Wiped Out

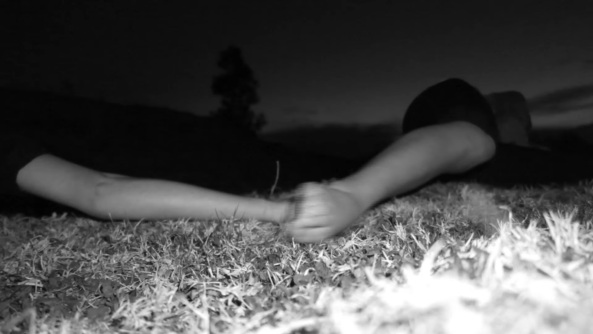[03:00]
I looked forward and I saw Mum's legs and they were shaking like mad and I put my hand on them. It sort of dawned on me. I kind of figured out what must have happened.